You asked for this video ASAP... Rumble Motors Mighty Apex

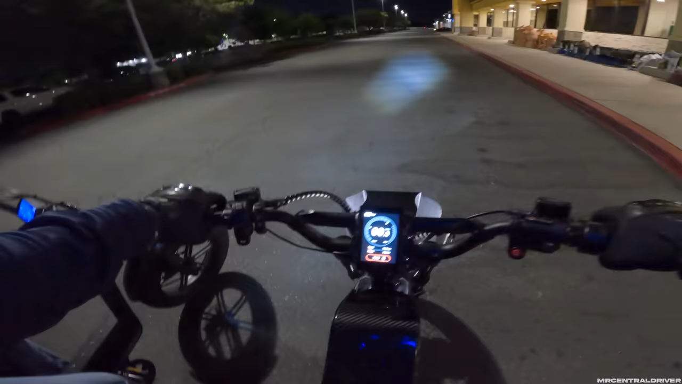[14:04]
this thing was hopping all over the place it got like a weird start that was interesting it had a very very big delay and I don't have a mirror on this thing so I can't see behind me I
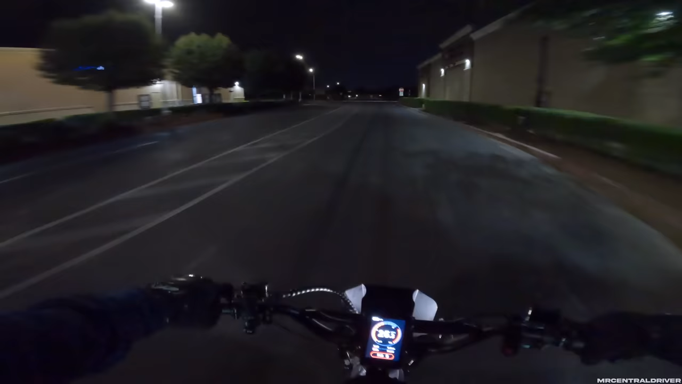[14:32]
should have had him go in front of me because I am also faster as well so I don't want to leave him in the dust oh I don't even have my headlight on hold on wait is my headlight on no there we go I couldn't see now I can see okay cool
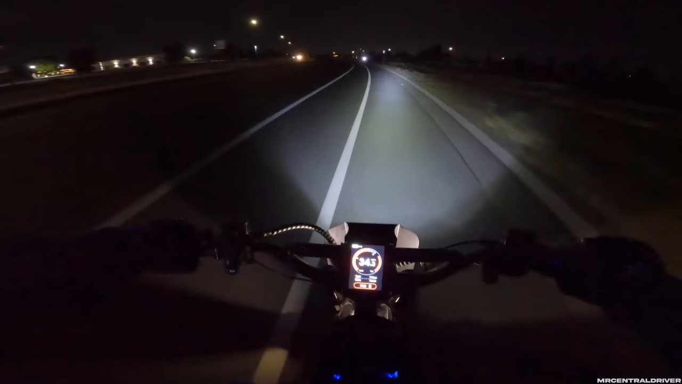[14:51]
now I see why a lot of people say that uh they like to put these headlights in like a dual mode so they're not straight up and down because it's very narrow it's absolutely insanely bright I'll say that this is like hands down a very very bright light but it's not very wide so I would like to see two of them side to side all right my buddy's still behind me I'll wait for him when I get up to this light